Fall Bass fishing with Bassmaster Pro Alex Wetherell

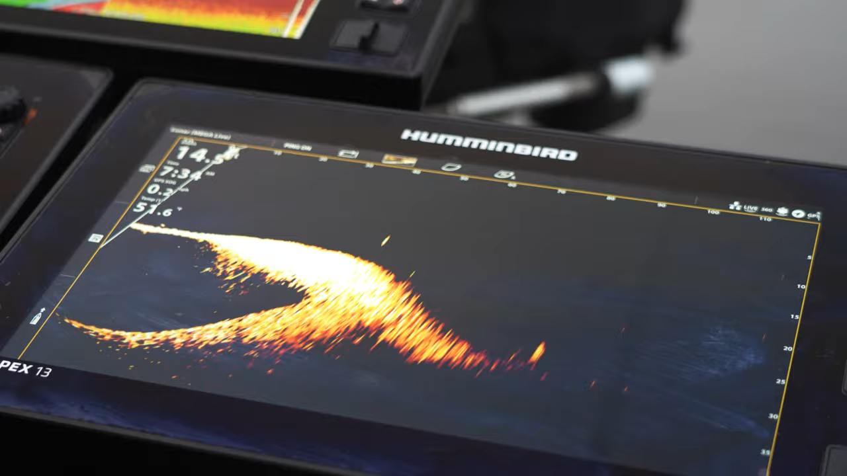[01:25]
we're gonna start off uh doing some forward-facing sonar type stuff this morning just kind of out over suspended water or some deeper structure
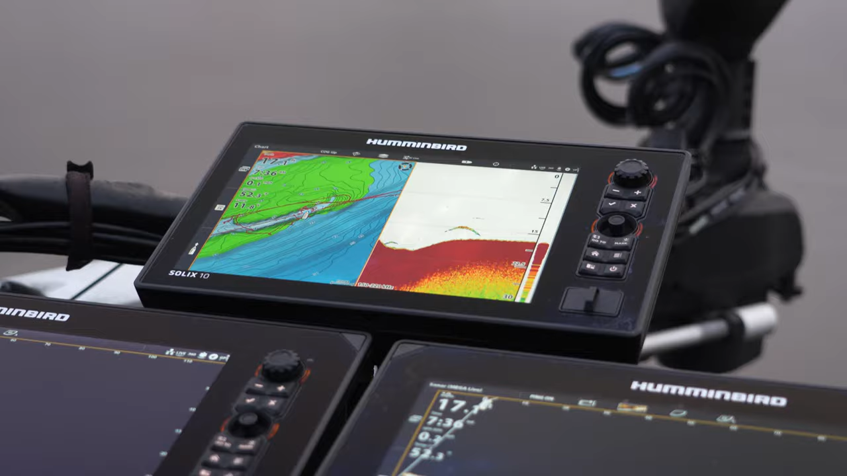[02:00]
it's just crazy because you can be they can be right below you they can be all over the place yeah so like right now I mean this is like a great shot you can see there's like there's
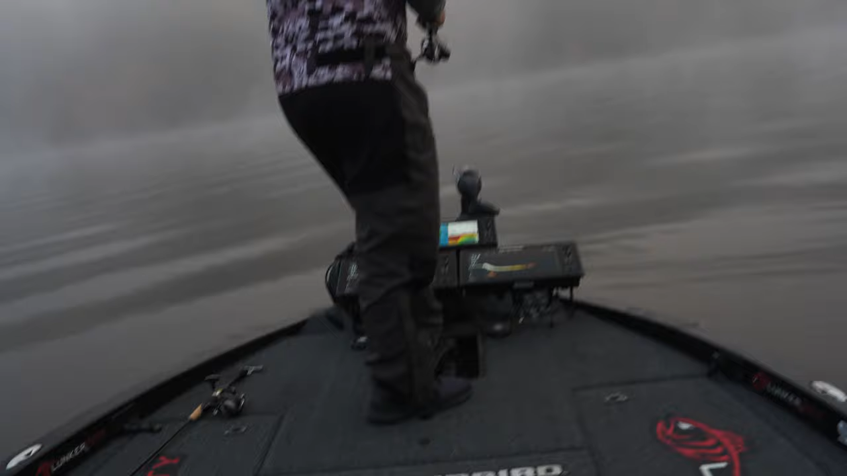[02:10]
a drop off and there's actually a little rock wall that kind of goes right next to the drop off so I'm just kind of looking around where that uh wall is to
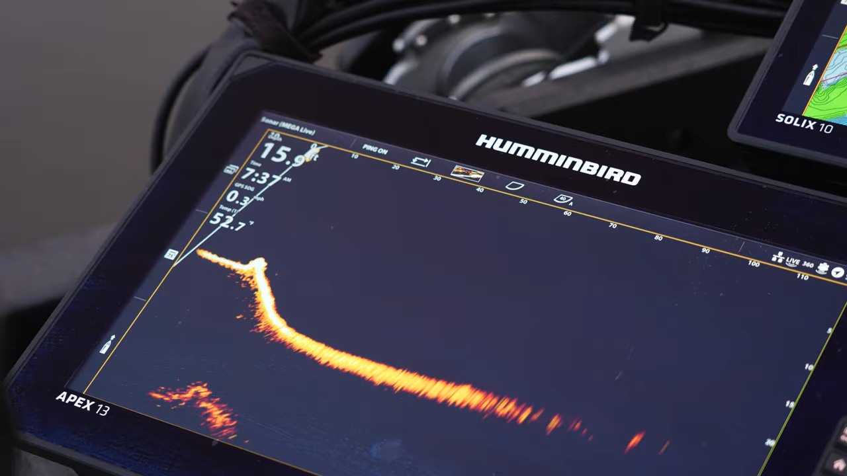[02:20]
see if there's any fish on it and these things these things move way
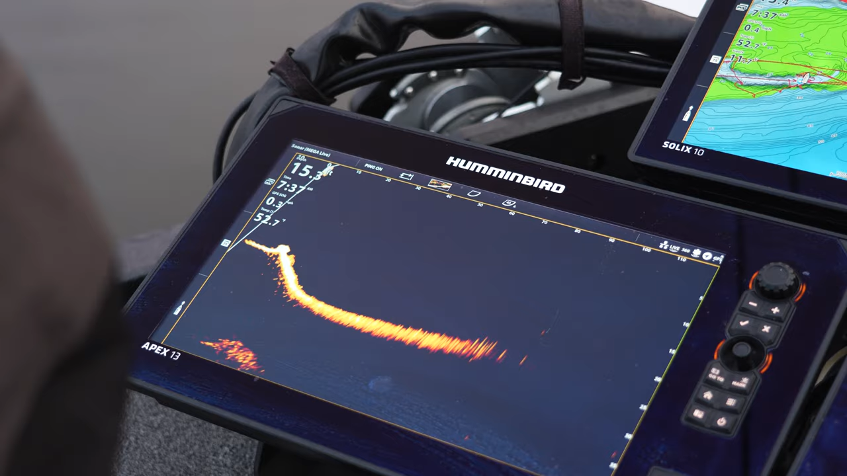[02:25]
way more than you would ever think so and you know one part of the day they're on one piece
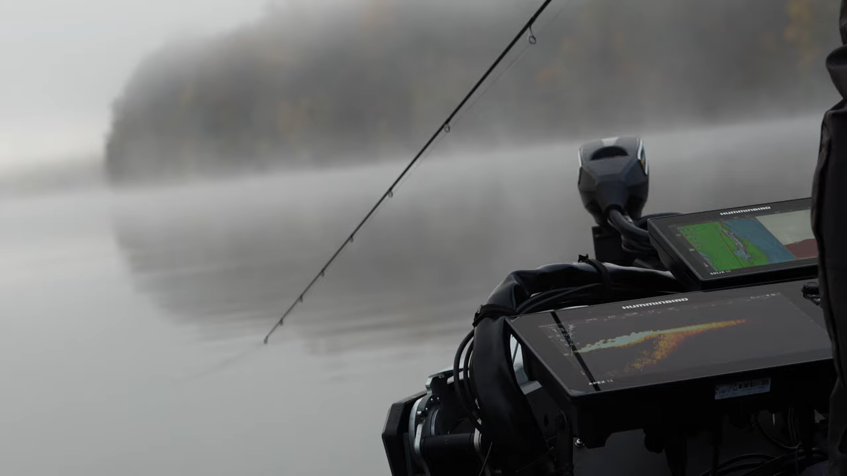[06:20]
slow rolling it back to the boat and i'm kind of i've got that rock wall you can see like on live i've got that rock wall like all the way ahead of me so i'm literally just casting on the wall and my entire cast i'm
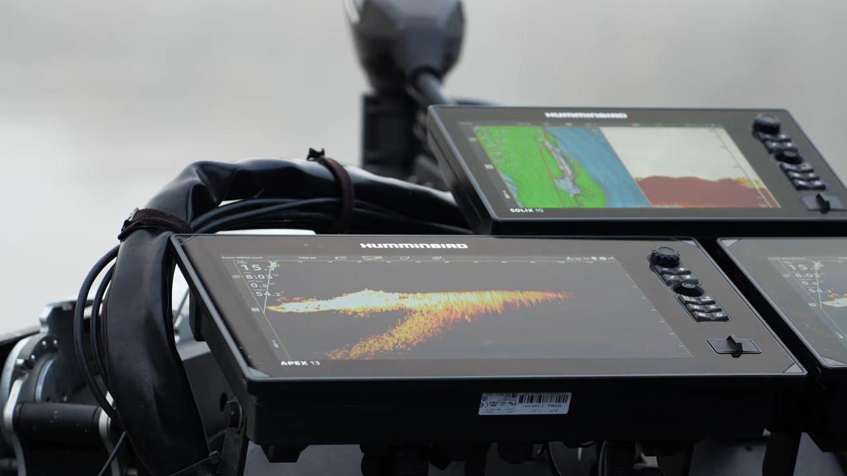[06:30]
bringing it back on the wall so i'm parallel with it i think that's probably one of the biggest things that i learned with this forward-facing sonar is how much these fish move
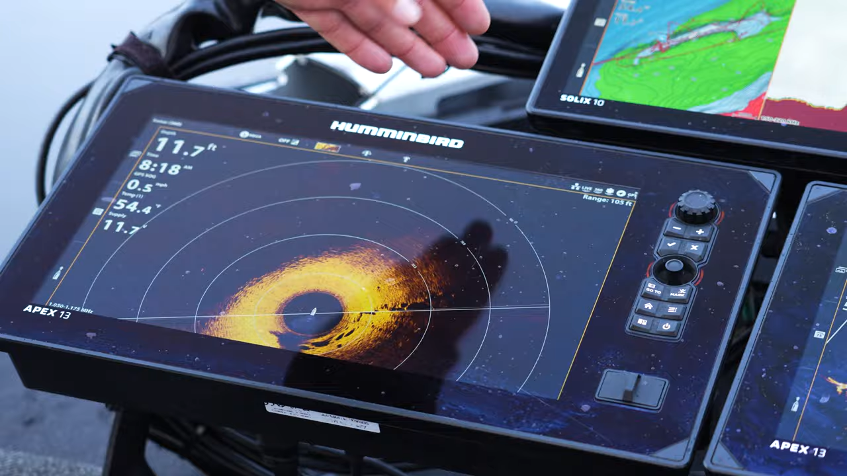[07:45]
On screen: depth 11.7 ft
so you can see like big drop off because it's dark so you can tell it just drops right off there and then we're actually running i'm right on top of right next to a rock
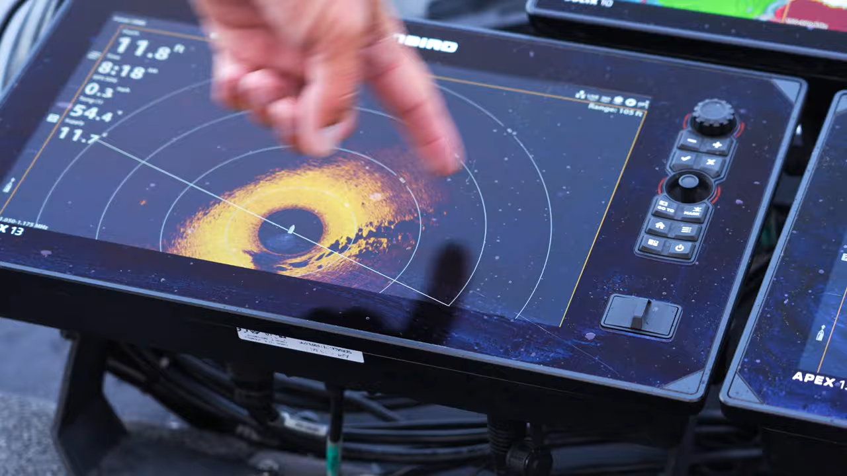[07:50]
wall so now i'm just i'm throwing we just we just turn the boat a little bit but
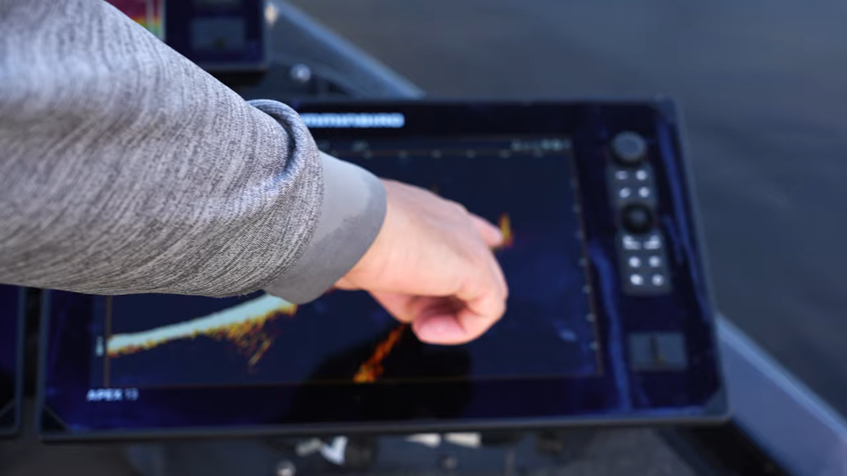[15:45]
so you got you got about half a dozen brush piles right here you can see boom boom boom boom boom and then this entire group
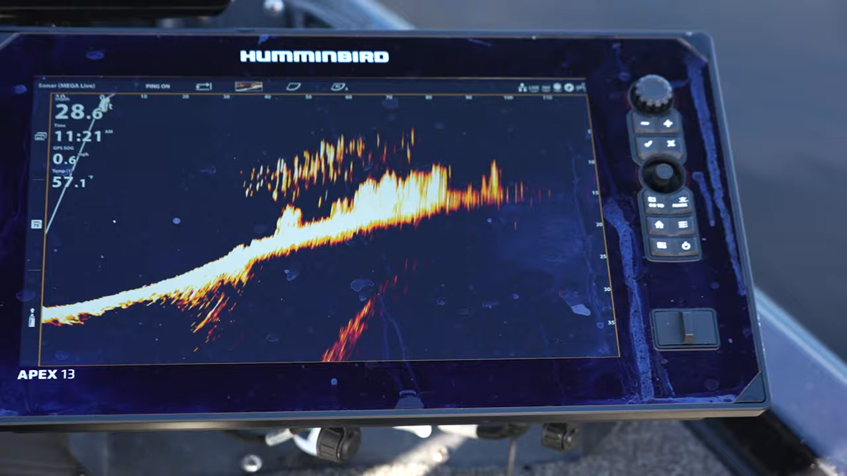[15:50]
On screen: depth 28.6 ft
of fish are just crappy and you can start to see them on the 360 now brush pile
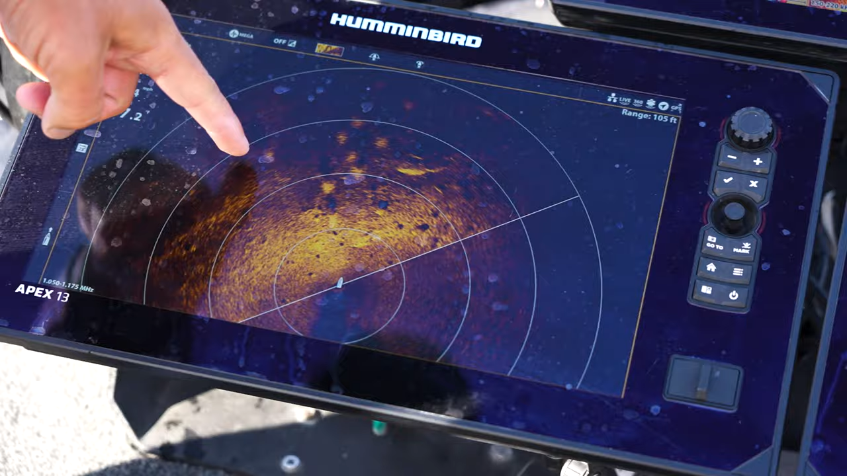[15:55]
brush pile all these little bushy looking things and there's just a ton
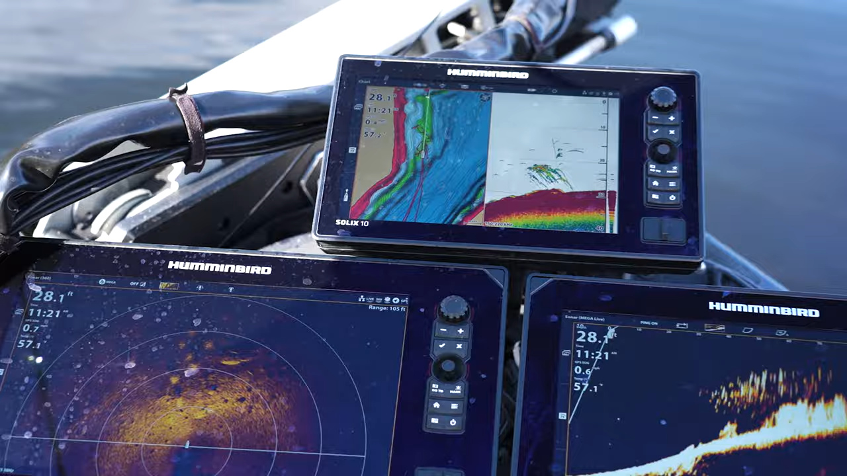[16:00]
of crappy that sit on them in the fall so you want to catch big crappy lake lillinois is a place to do it